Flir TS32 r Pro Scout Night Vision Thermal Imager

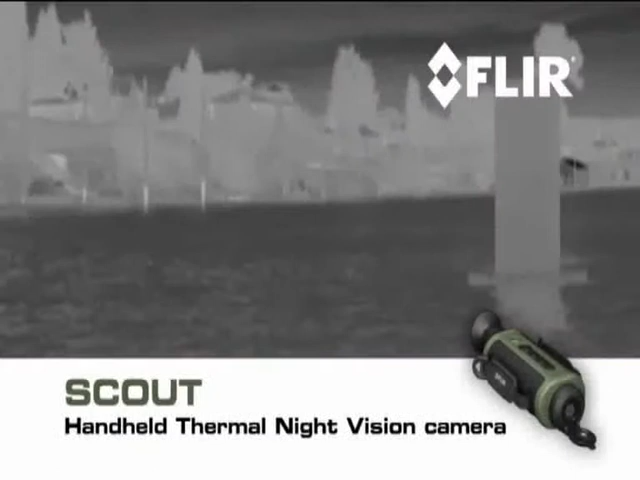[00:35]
outdoors Scout is must-have survival gear unlike conventional
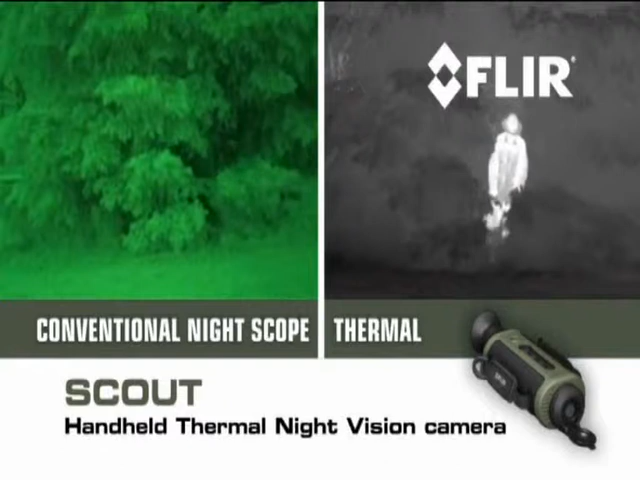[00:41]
night scopes Scout makes images from heat not light sensing thermal and contrast differences that all animals humans and objects emit
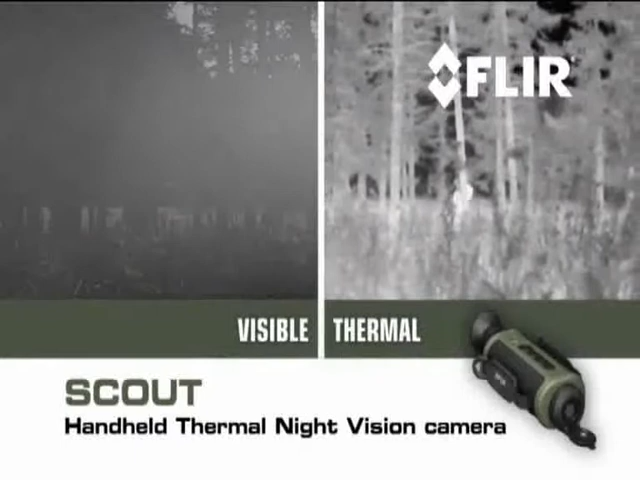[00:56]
you'll be able to tell camouflage from foliage to help you keep tabs on the rest of your party
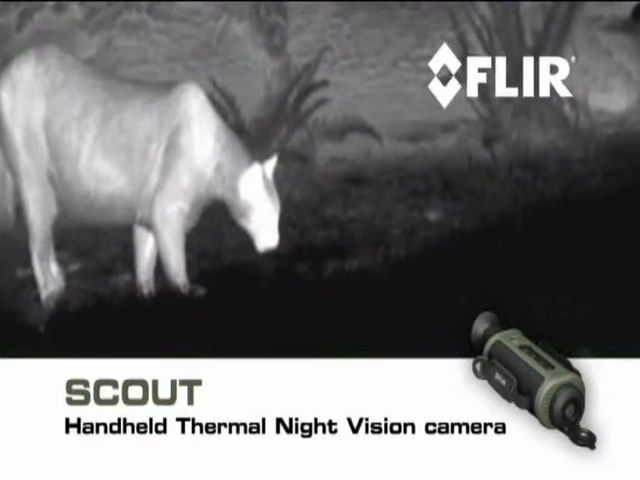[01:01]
track and observe hard-to-see wildlife even after sunset navigate
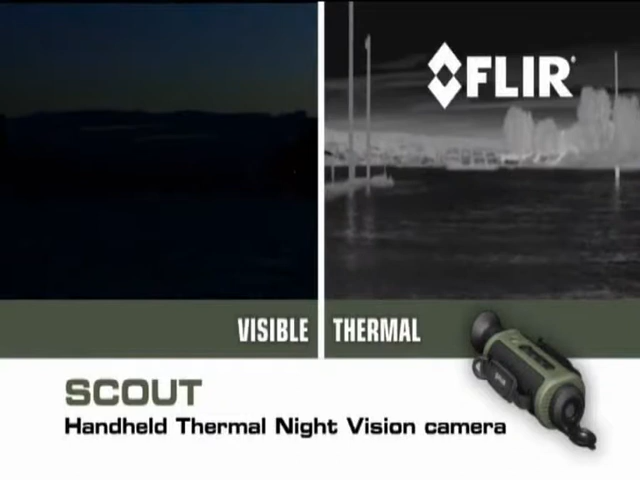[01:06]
when conditions deteriorate and at night and see more
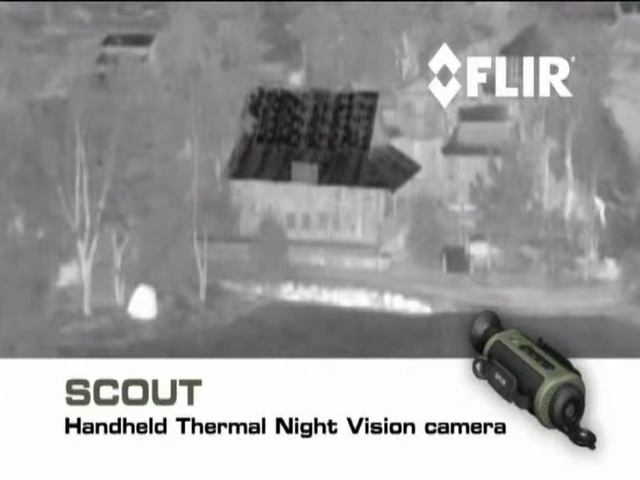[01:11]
and much farther than with any other night vision technology FLIR